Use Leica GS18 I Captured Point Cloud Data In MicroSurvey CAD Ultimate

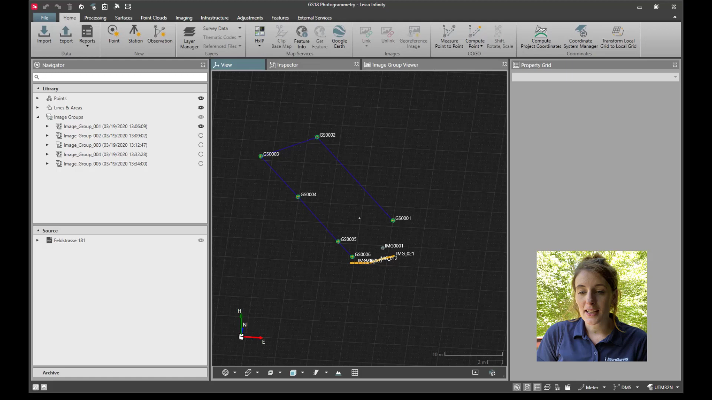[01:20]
So I'm going to do an LGS format export in this video.
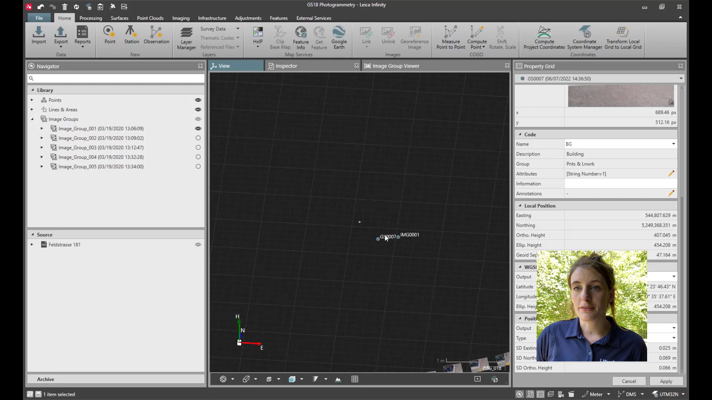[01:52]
Okay, so here is the data from the field. Just so you guys know, there was an additional point created before we got to this point in the process, using the imagery in Infinity. Okay, so going on to the next stage, in order to bring this data into microsurvey CAD, we're going to need to convert the imagery into a point cloud.
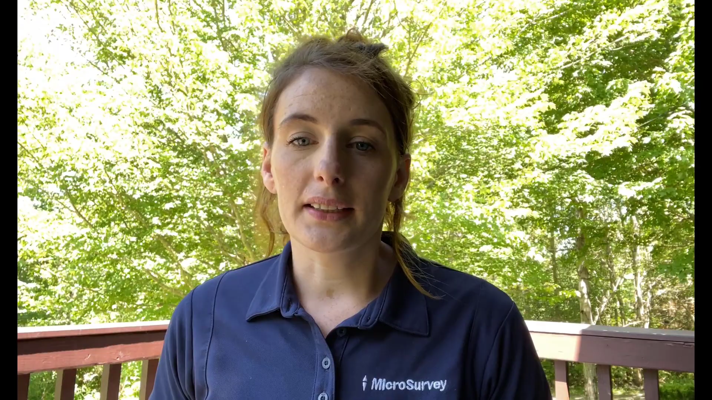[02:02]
So how the Infinity software does that is it will combine all of the image groups and create a dense point cloud.
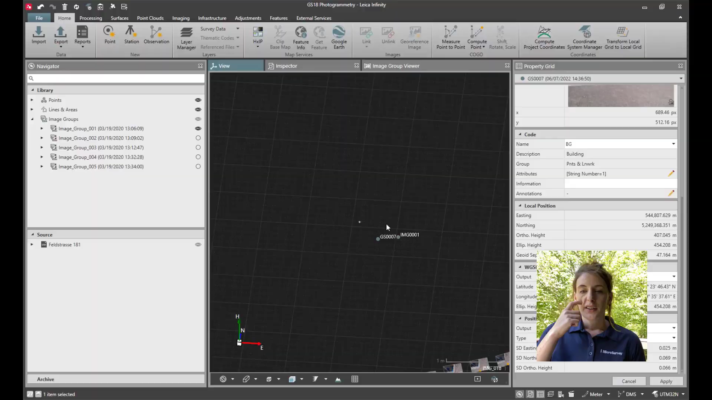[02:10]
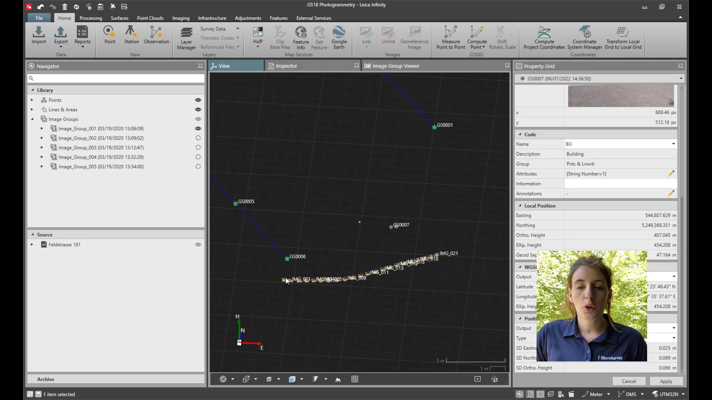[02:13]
So in order to do this, first, we're going to turn on all of the image groups collected.
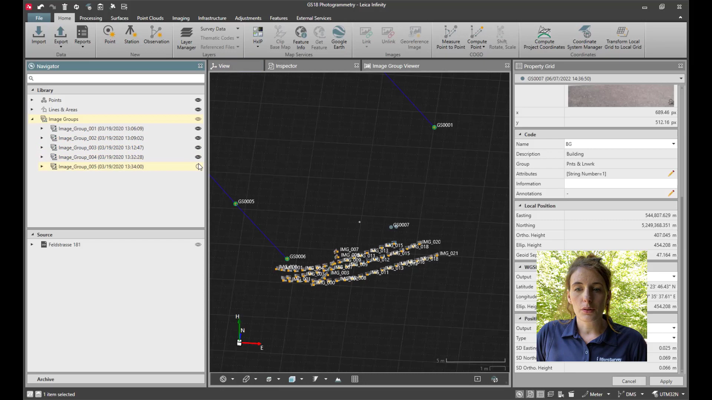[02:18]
We're going to switch over to inspector, image groups,
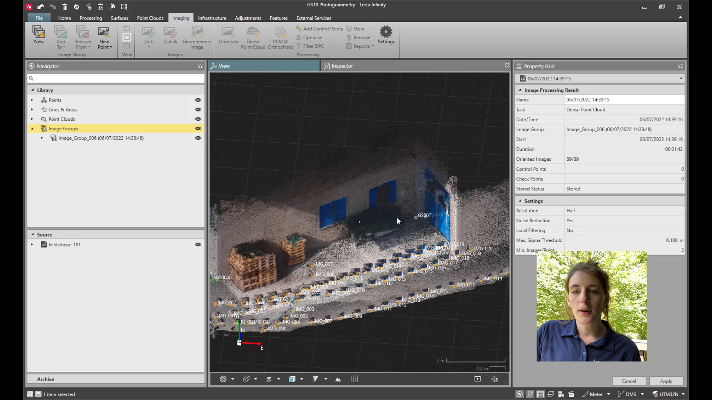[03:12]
Okay, so now that we've created the point cloud, we can export this information.
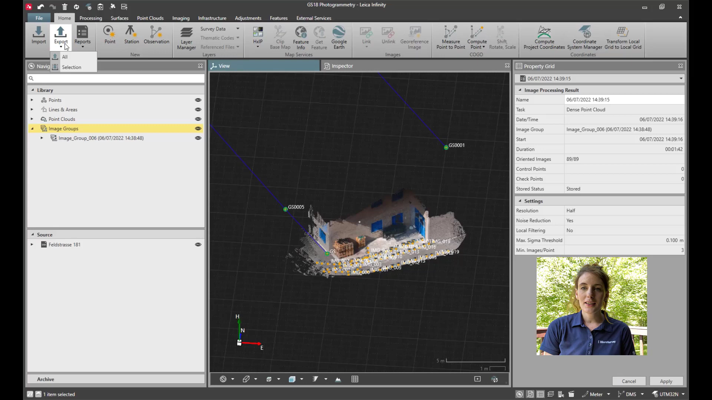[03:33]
So I'll go to export export all. So the first thing to do is to export the points observations and line work to a DBX file.